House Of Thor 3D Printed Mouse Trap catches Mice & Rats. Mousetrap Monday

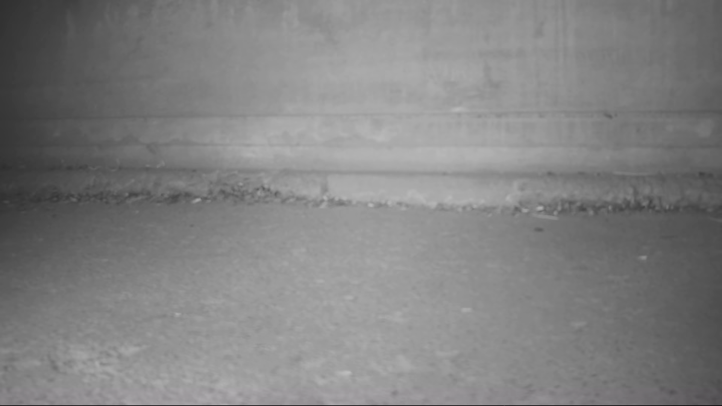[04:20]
Well, last night, an epic battle ensued when a mouse invaded the House of Thor. It was frustrated. There was string blocking its path to the bait. It chewed on it and got caught.
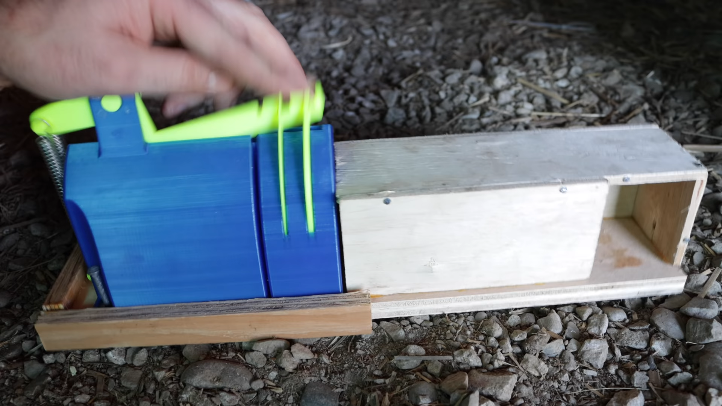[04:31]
Now, we know this trap works well with mice, but can it catch a rat? There's only one way to find out. Let's go set up the motion cameras and see what happens.
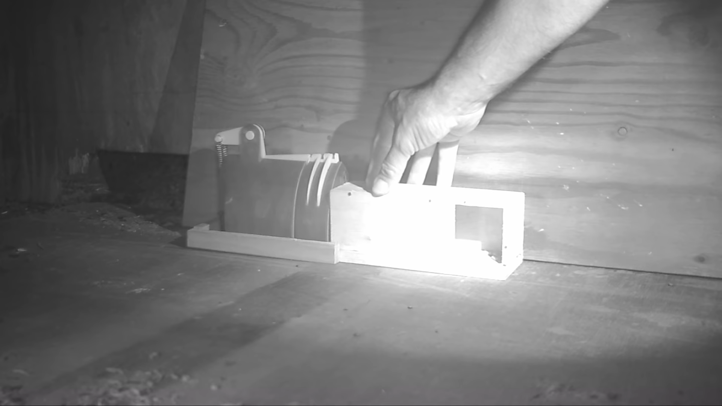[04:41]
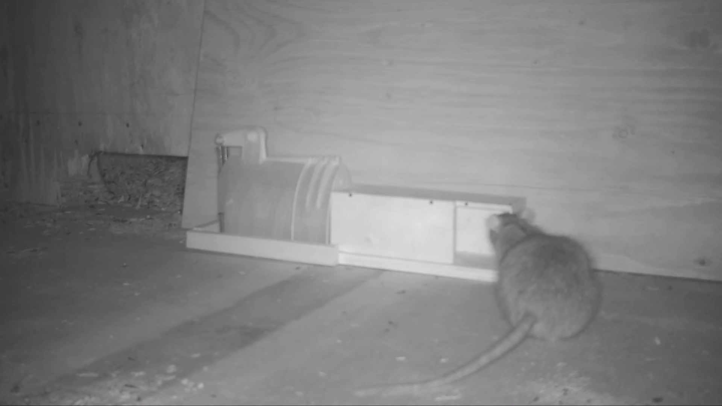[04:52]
Well, last night we learned our 3D printed trap will not only catch mice, we can also catch small rats.
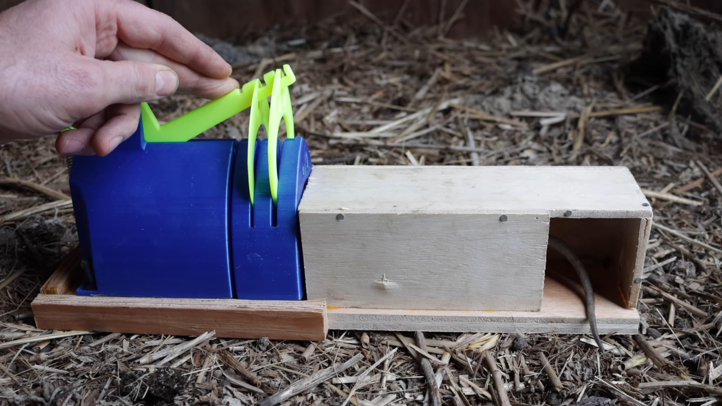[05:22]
Now, I don't want the mouse and rat we caught to go to waste, so I'm going to feed them to wild animals. Let's go set them up at the compost pile and see what comes along and enjoys a two-course meal.
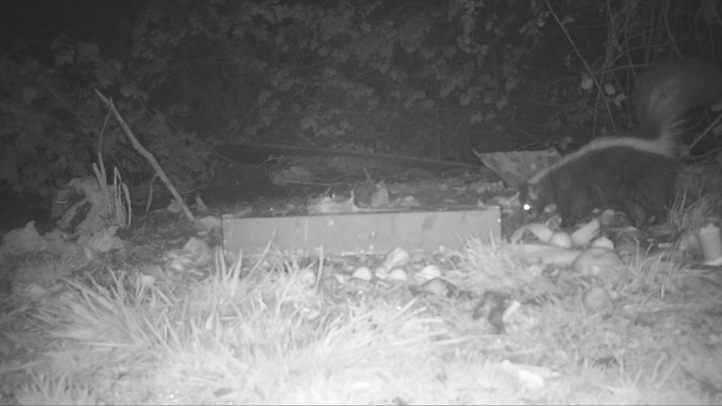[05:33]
Course number one, a mouse, and course number two, a rat.